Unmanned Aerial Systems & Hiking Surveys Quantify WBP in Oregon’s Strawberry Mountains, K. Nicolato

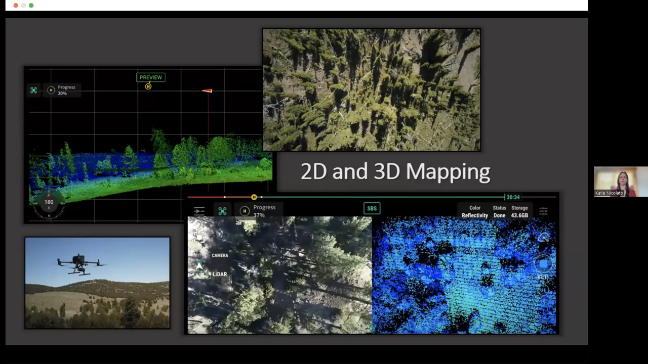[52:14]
And so you can set up drones to fly automatically and create a three-dimensional model of a stand. Um, and then you can use that information to quantify certain variables in that stand against just mortality and age and things like that.